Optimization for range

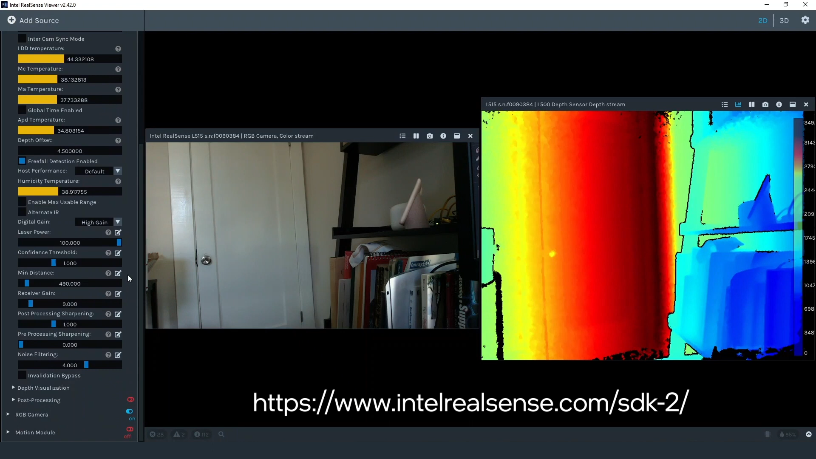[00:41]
So first let's take a look at where these controls are located. The digital gain is a drop down menu that toggles between high and low gain. Laser power is a slider where 100 is max power and zero is minimum power. Min distance is in millimeters and is an artificial threshold of the camera's minimum depth.
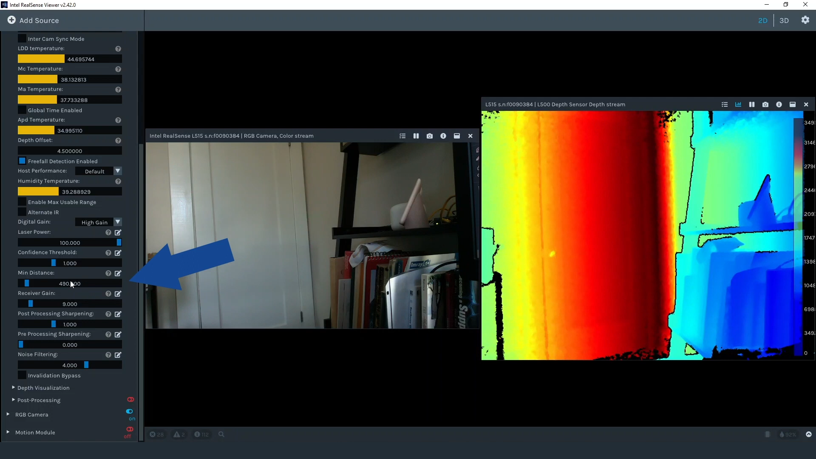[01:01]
And receiver gain is a slider where the smaller number equals a higher gain. The preset choice affects the settings we just reviewed.
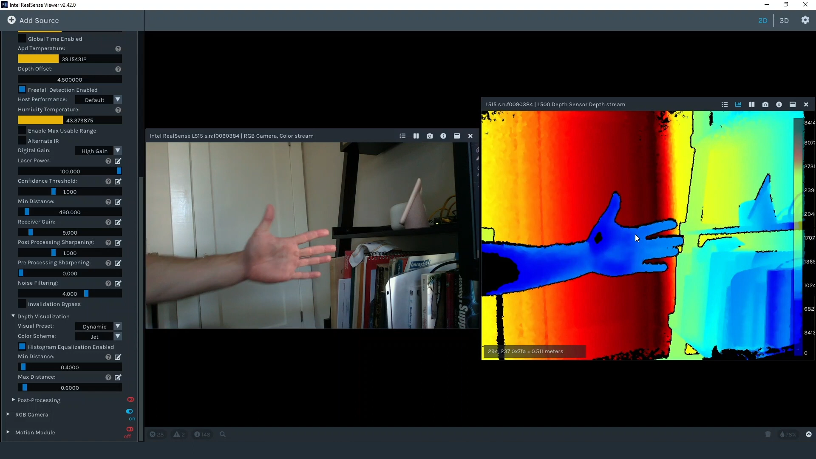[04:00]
In general software is better off with no depth information than with wrong depth information. And we are assuming that if you set the camera at max range you aren't as concerned about near range. With min distance at the 49 centimeters even as my hand gets very close to the camera there is no false depth in the background.
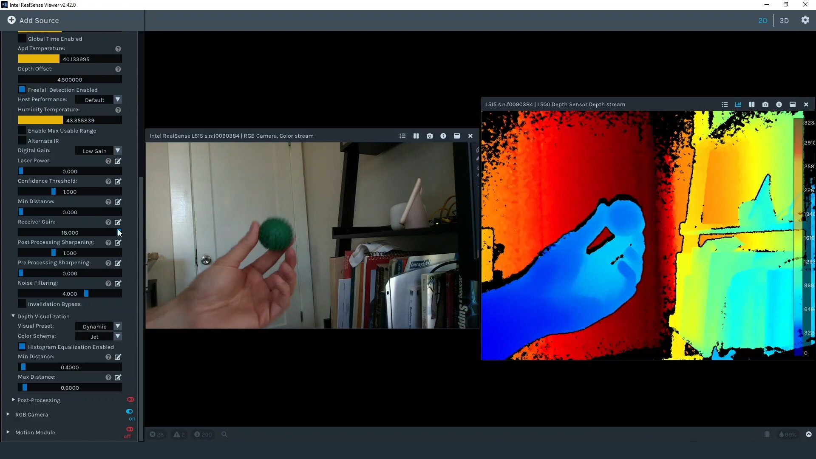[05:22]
Receiver gain is set to 18 which is the lowest gain setting. And digital gain is set to low gain. As I bring the object close to the camera you'll notice the background gets extremely noisy. This is because the scene has exceeded the dynamic range of the L515.
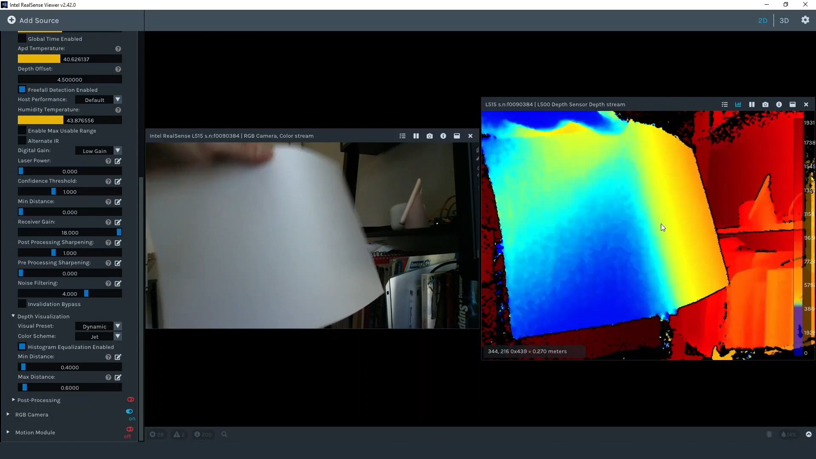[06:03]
For this example, I hold a piece of paper up in front of the L515 and then hold the object in front of the paper. Now that the max range of the scene is reduced, all the noise we saw previously is eliminated.
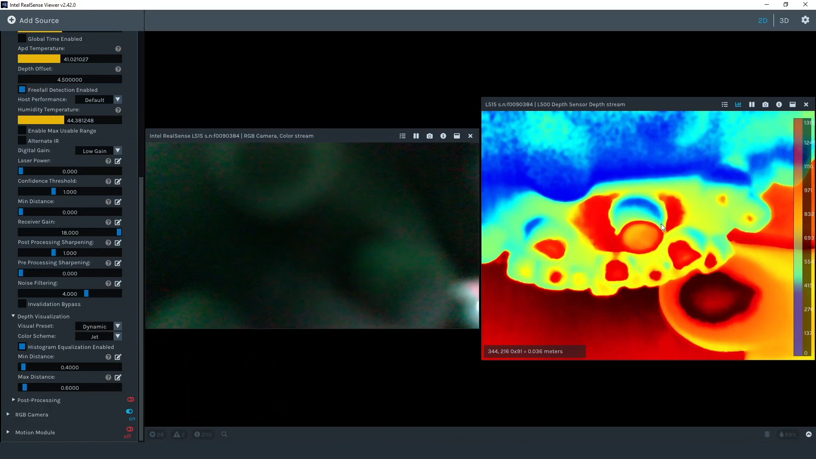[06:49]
If an object gets too close to the camera, the laser is automatically disabled to prevent any damage to the receiver.
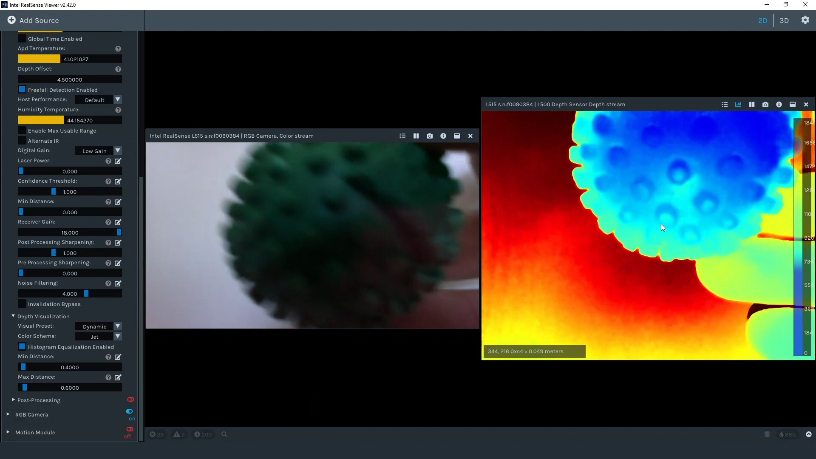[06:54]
When the object is moved further away from the camera, the laser is automatically enabled again. Something else to notice here is that with the laser power and gain turned down to minimum values, we see more holes or null depth values.
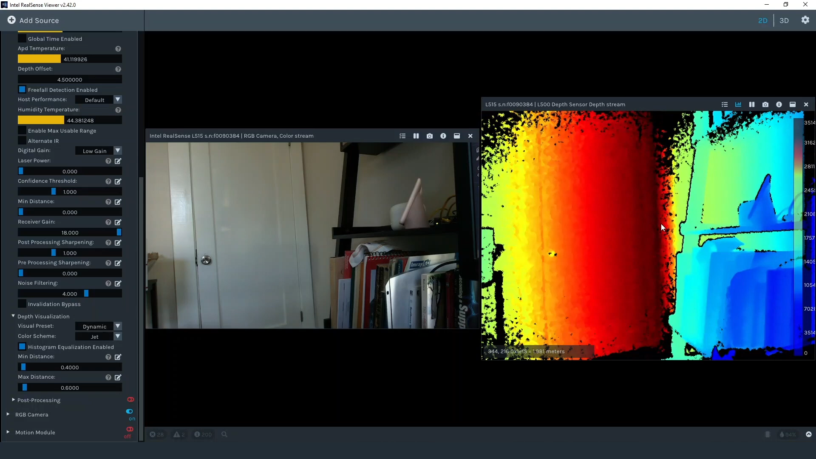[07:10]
I'll turn up the laser power and you can see the hole disappear since now more of the light is able to reflect off the walls and return to the camera.